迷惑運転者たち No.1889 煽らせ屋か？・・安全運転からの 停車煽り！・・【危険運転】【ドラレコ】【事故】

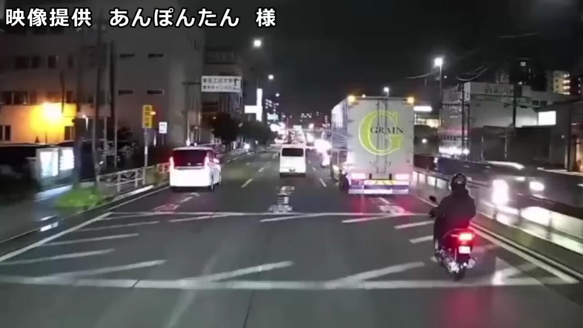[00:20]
パルタックスもあのウィンカーの使い方がさ、本当なってねえやつが多いよな。よくそんなんで大型転がすよな。何するだと思ってんだろうな。